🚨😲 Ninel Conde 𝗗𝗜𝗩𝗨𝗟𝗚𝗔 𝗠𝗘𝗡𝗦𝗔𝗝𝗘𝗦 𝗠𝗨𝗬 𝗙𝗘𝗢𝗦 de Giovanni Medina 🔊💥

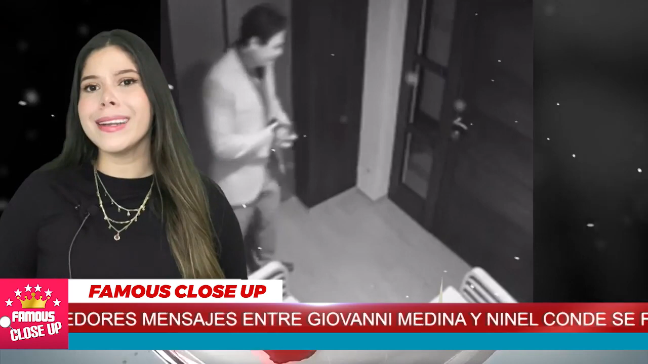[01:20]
Se le ve a Giovanni Medina afuera del departamento del bombón completamente tóxico y completamente fuera del control dándole empujones bastante fuertes a la pared.